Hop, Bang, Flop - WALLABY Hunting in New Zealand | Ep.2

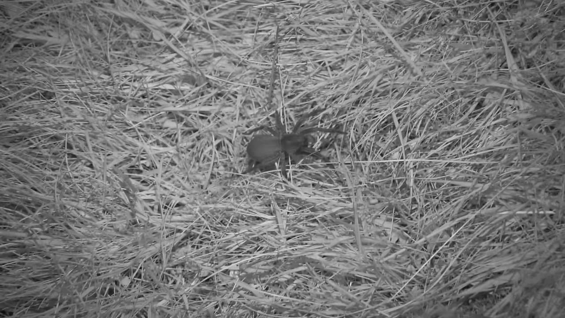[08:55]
Very little wind and the moon and stars playing hide and seek behind the clouds.
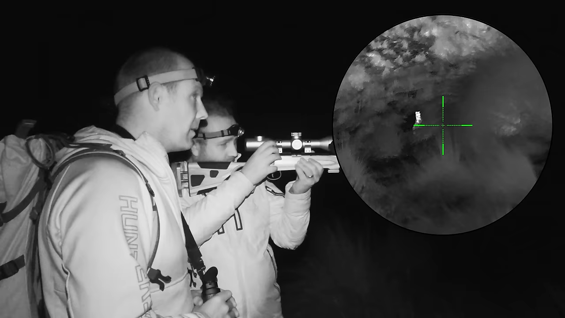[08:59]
I spot another wallaby about 50 yards away facing right towards me and I place the crosshairs right on his head. Oh yes, he's dead. Nice.
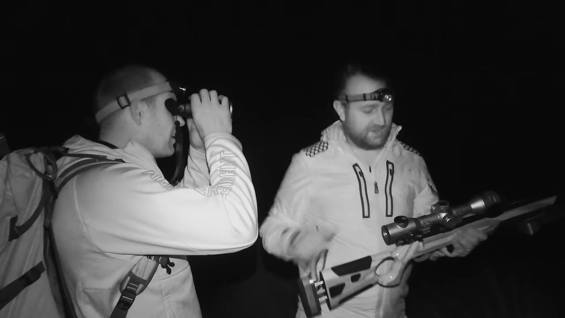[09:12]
So the field of view is nice and wide which is exactly what you want because in the darkness with no reference you want to be able to put it to your shoulder and find what you're shooting at.
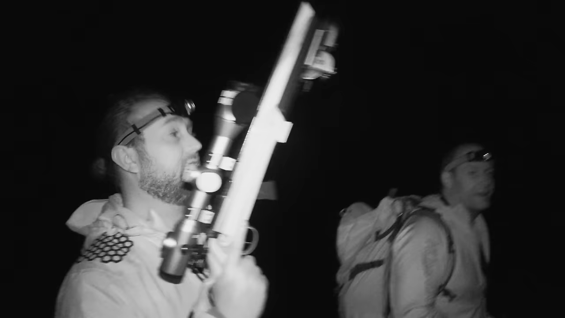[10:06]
You don't want to, you don't want to hit anywhere lower than the chest.
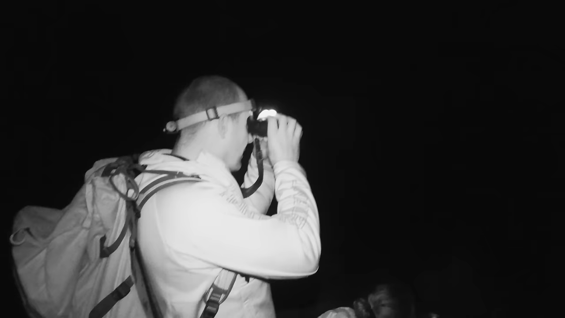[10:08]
No. For sure. Jake spots another head poking out and this one gets put down too.
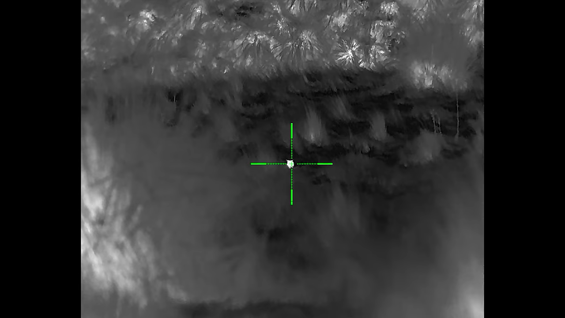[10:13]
Hell yeah. As you can see there isn't much work required from outside at this point.
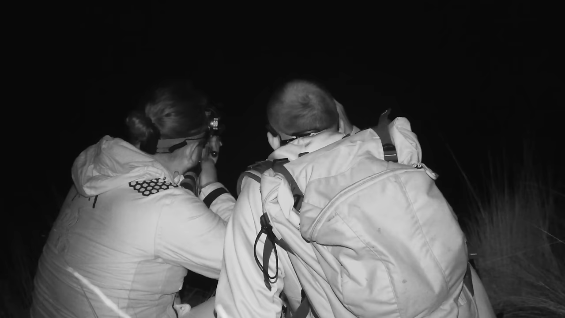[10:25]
We basically just have to wait for them to show up, get into a stable shooting position and let rip.
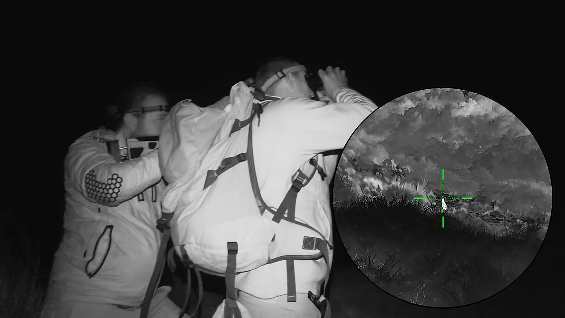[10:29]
And they're just, oh, absolutely pole axed them.
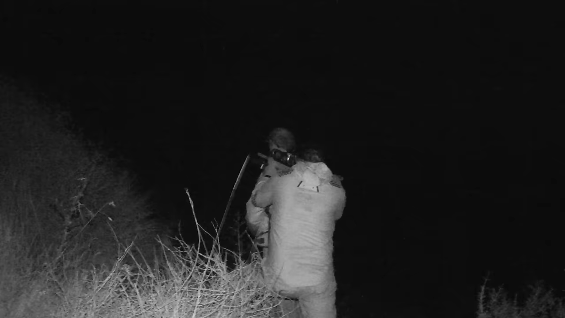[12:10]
The uphill shots are particularly difficult because it's impossible to get into a sitting position without rolling over backwards,
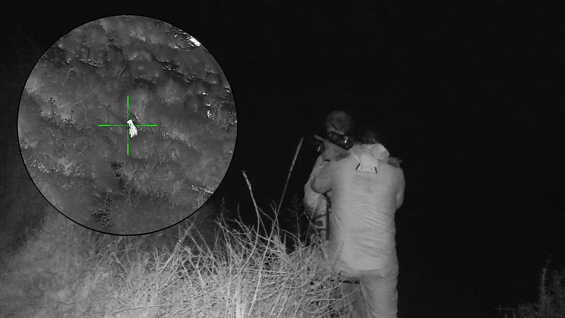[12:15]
but Jake's shoulder makes a great rest.
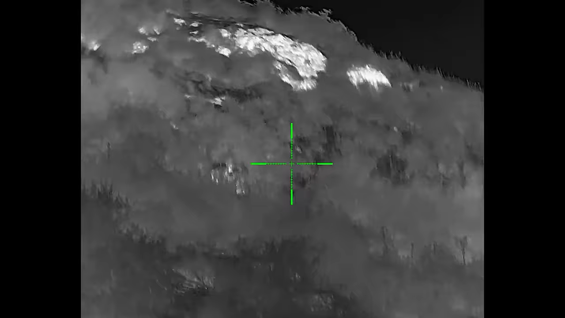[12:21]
We spot another one running up a hill and this is probably my best shot of the whole evening.
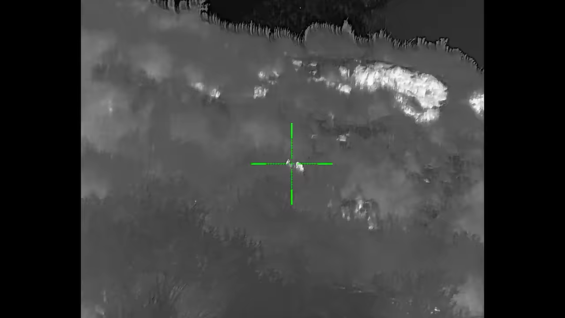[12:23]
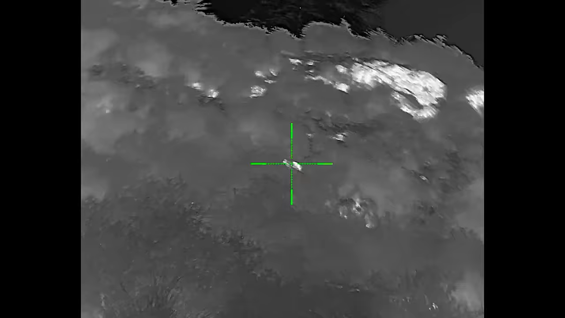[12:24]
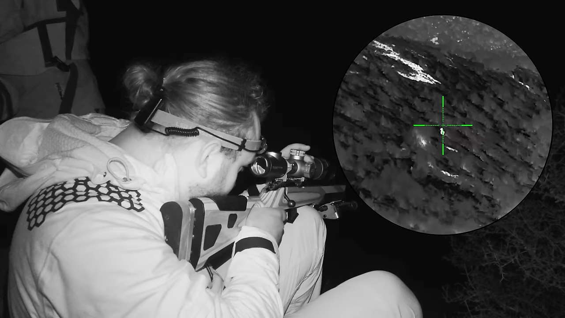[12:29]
Oh, look at that. That was a good one. That is incredible. Awesome. That was good. Perfect. That cloud. Best shot of the knot, I think. Yeah, that was.
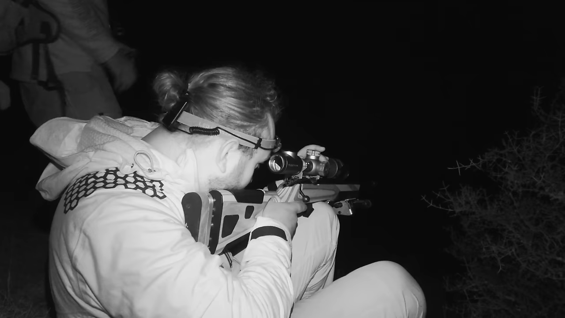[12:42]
Look at the cloud now. Yeah. It's a little bit, a little bit concerning actually. I'll surely get down.
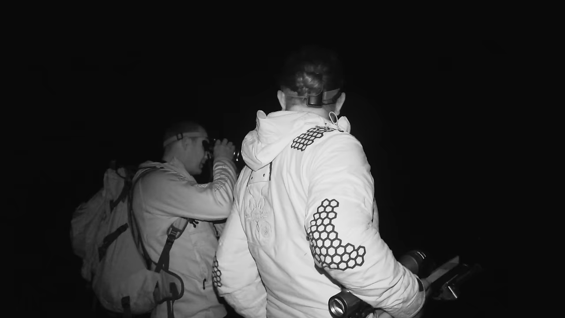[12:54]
With a thick cloud rolling in we make the call to start heading down the hill, but along the way there's plenty more action. Oh, it's presenting well right now.
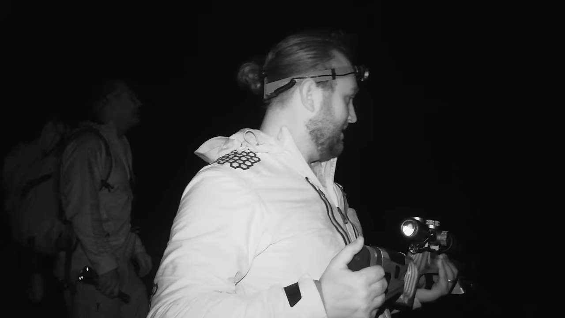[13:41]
And then Jake said 15 meters and I thought that was not 15. Looked a bit to the right. Another one really close.
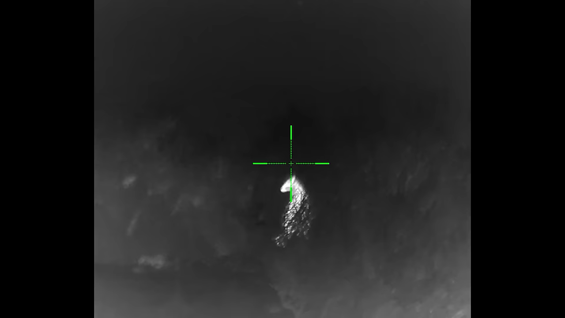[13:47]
Got it in focus. Hit record. Yeah.
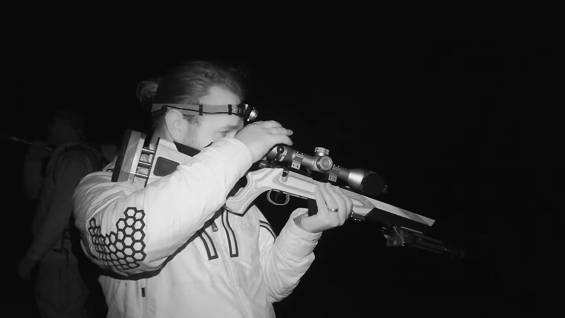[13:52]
Straight down. But the fog's rolling in now.